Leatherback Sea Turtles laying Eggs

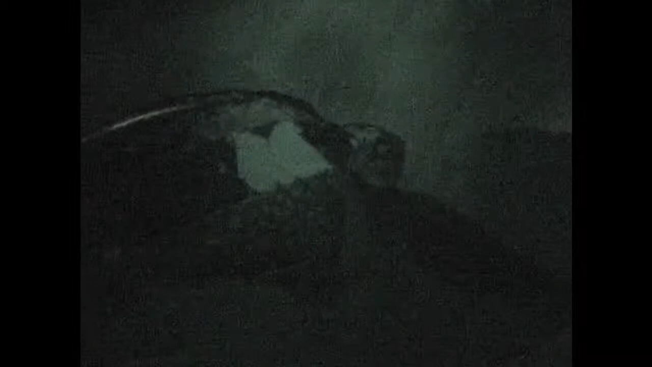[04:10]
Dan met de flippers aan het slaan. It's hard work for her. Yeah, definitely. Especially when she comes up the land, comes up the beach.
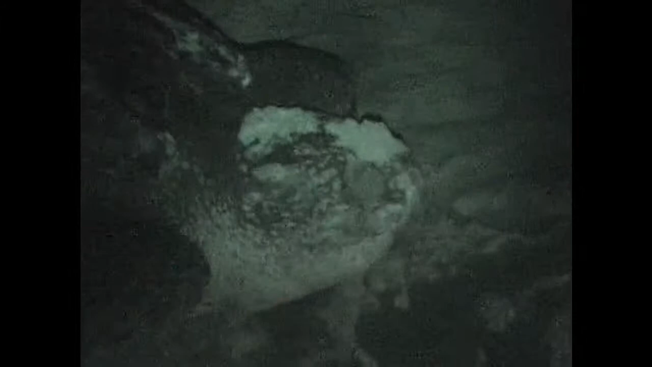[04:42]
She has very small eyes. Oh, you can hear her.